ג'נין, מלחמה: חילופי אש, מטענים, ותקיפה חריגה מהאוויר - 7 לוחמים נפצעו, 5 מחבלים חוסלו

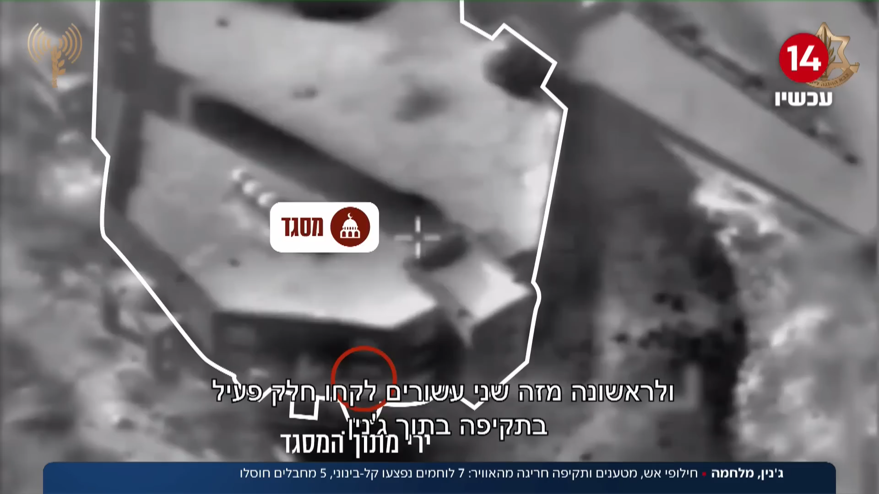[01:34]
ג'נים מסוק רב מסוג אפצ'י משגר טיל הזרה שפוגע סמוך למסגד ממנו נפתחת אש מדויקת לעבר כוחותינו שסקנה את חייהם